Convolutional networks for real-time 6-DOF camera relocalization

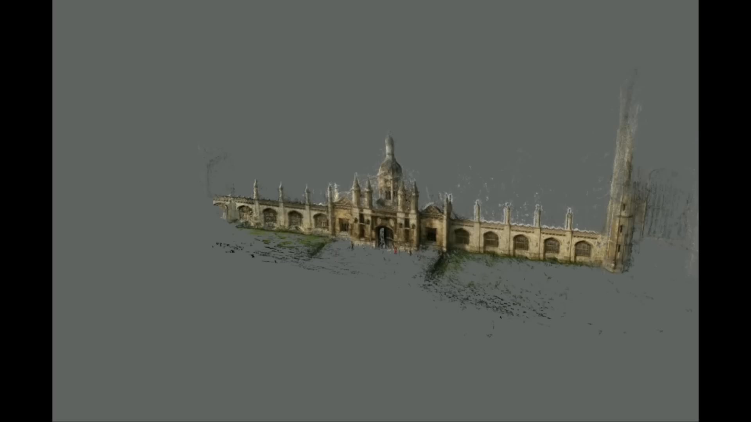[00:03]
We present a convolutional neural network which is able to take a single colour image, such as the one shown here, and regress the camera's full 6 degree of freedom pose in 5 milliseconds.
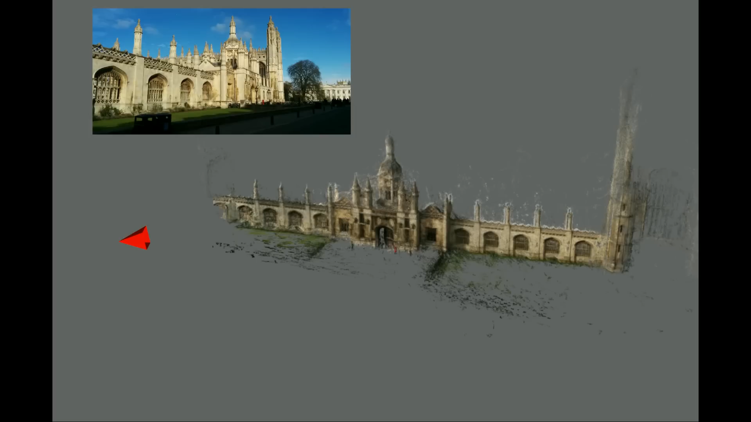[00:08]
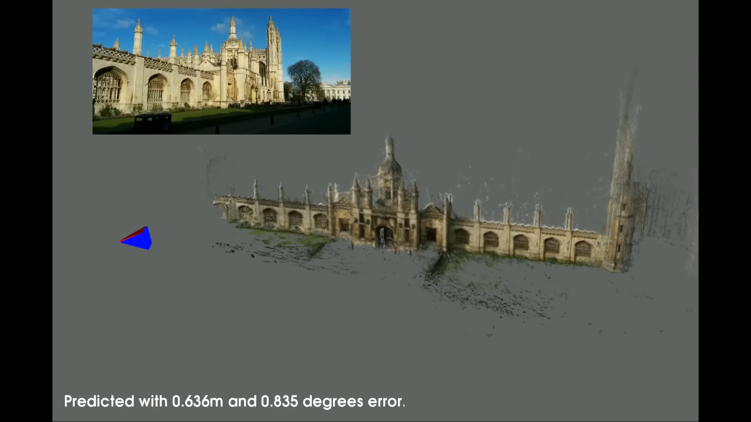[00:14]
It is able to determine the camera's position and orientation within approximately 2 metres and 3 degrees for large scenes spanning 50,000 metres squared.
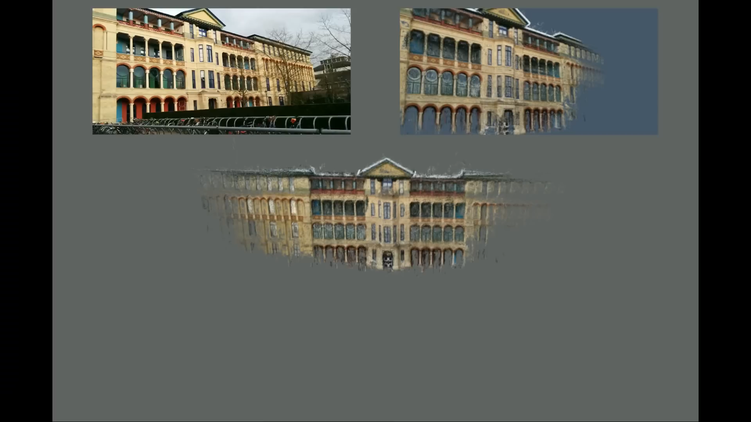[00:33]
Here are some more examples with different scenes from our data set. The image in the top right is from the predicted camera pose.
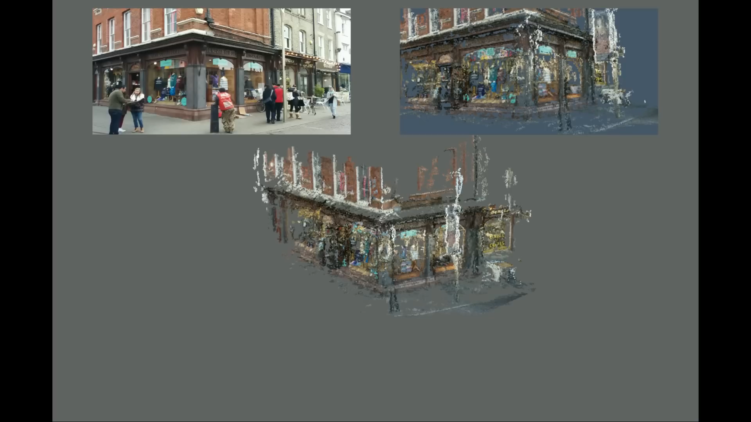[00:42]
Note that the reconstruction model is purely for visualisation and plays no role in the relocalisation algorithm.
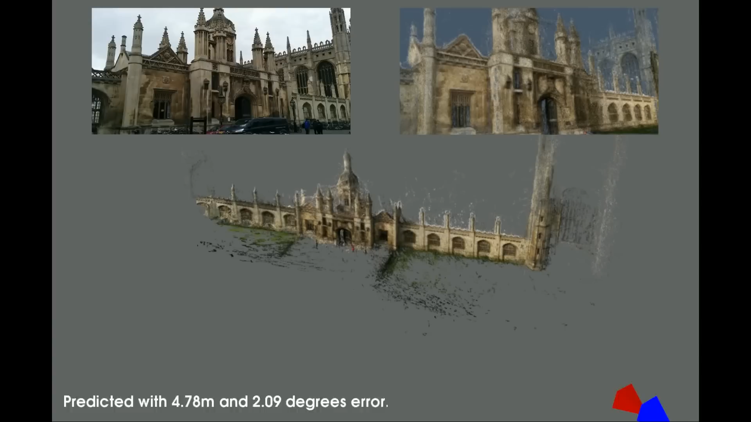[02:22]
You can see the input test image in the top left, and the predicted view in the top right.
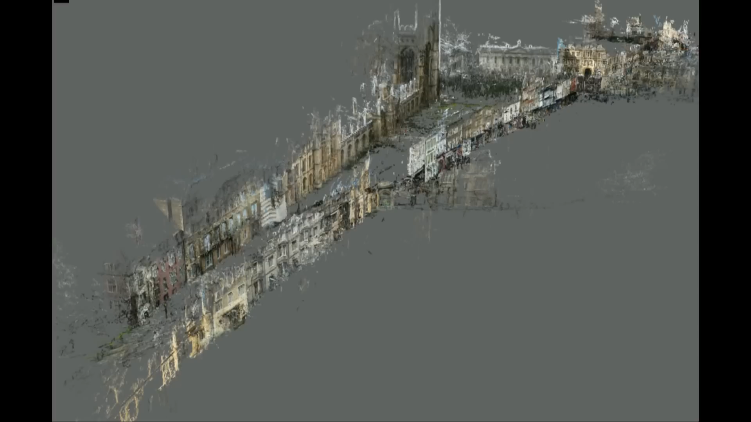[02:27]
The predicted camera is in red, with its true position shown in blue.
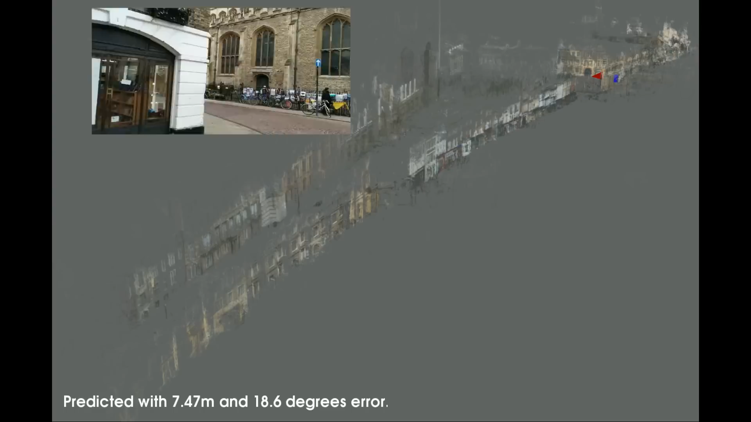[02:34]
One convolutional neural network is able to regress the camera's pose for the entire scene.
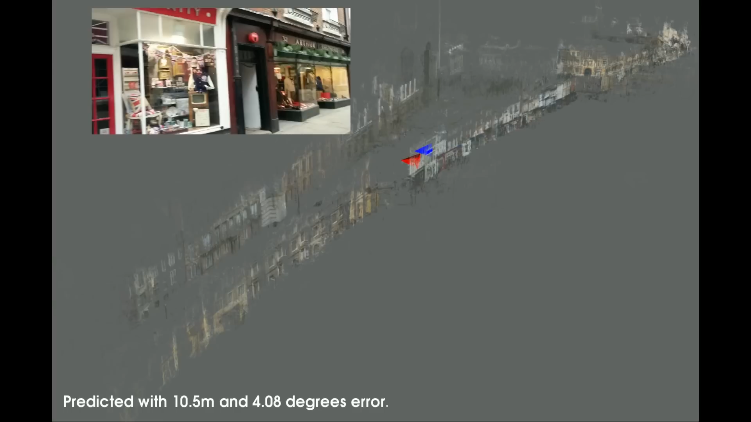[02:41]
This entire network copes with multiple facades and landmarks.
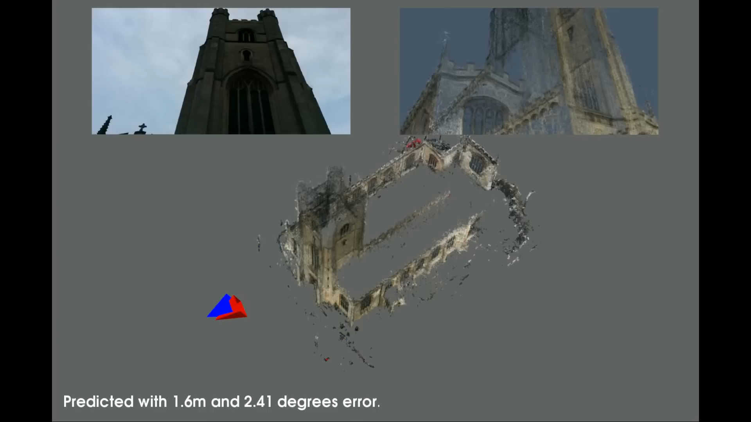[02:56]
Our system takes 5 milliseconds and requires 50 megabytes to store the neural network's weights.